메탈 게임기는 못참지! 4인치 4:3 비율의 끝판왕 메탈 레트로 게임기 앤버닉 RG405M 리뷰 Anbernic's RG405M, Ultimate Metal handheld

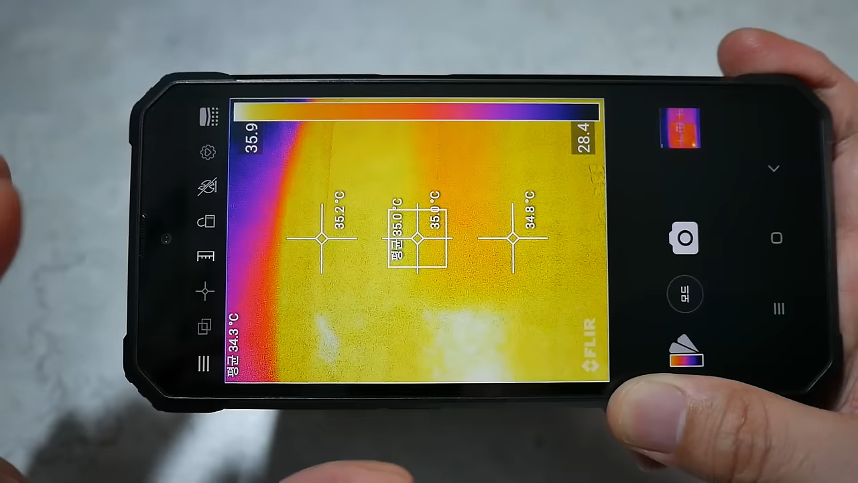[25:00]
On screen: spot 35.0°C
평균적으로 35도 정도 나오고 있고, 네, 안쪽도 네, 균일하게 거의 온도가 뭐 균일하게 나오고 있습니다.
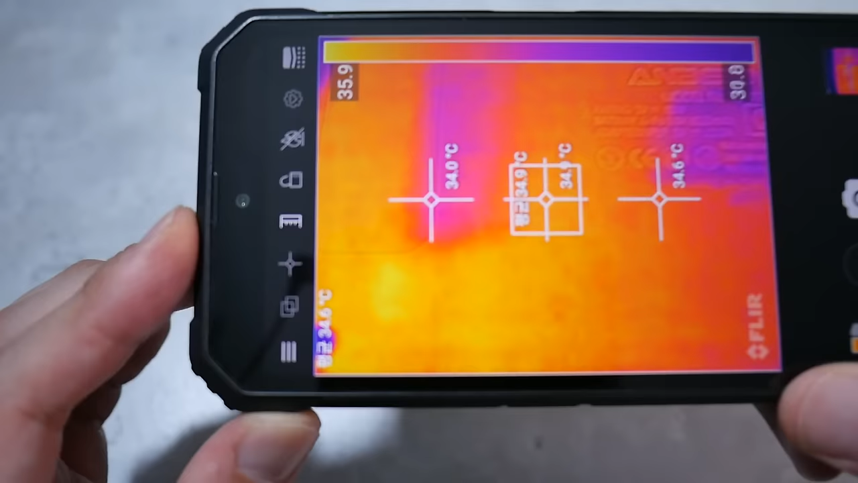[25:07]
자, 그럼 한번 전체적으로 찍어서 한번 보시면 35도 정도 평균적으로 이렇게 나오고 있습니다.
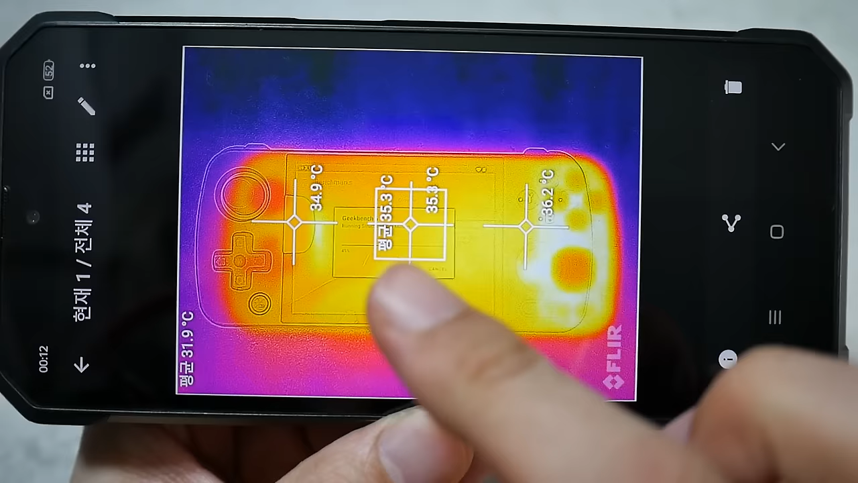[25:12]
이 정도면 뭐 휴대용 게임기 온도 정말 양호한 편이라고 볼 수 있죠. 뭐 UMPC 같은 거는 뜨거운 부위는 뭐 50도,
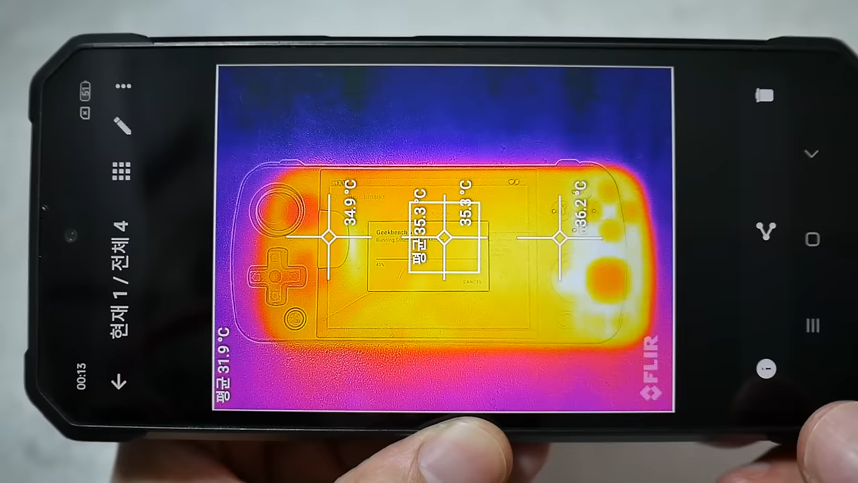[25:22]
CPU 부위는 70도, 뭐 스팀덱 같은 경우는 80도도 넘어가는데 이 정도면 정말 양호하다고 볼 수 있습니다.